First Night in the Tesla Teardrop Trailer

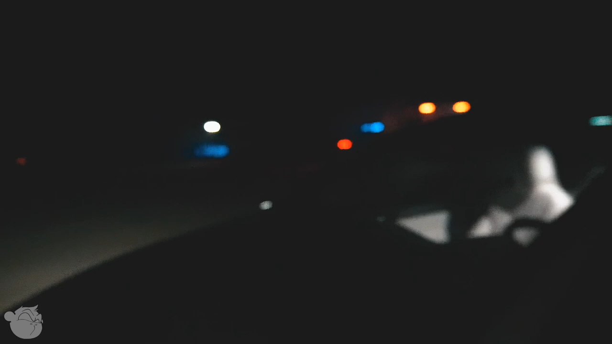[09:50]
and he's probably 20 feet from me i'm probably clear 75 feet from that dude he's 20 feet from me so he's squeezed in between coming through the entrance